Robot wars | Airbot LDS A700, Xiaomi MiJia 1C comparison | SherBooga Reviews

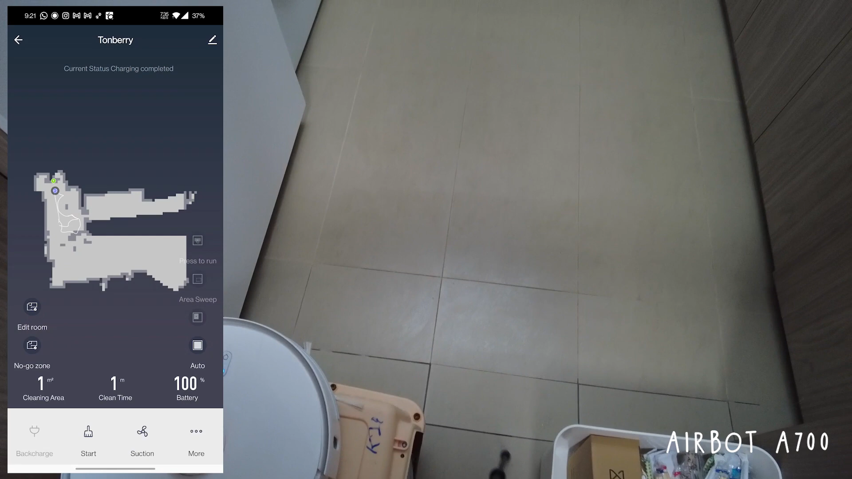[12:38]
But it's pretty fast In mapping and mopping The thing is I cannot find the mopping water level in the app So I'm not really sure But in the manual it says here there's actually like three different mopping water levels I cannot find it in the app though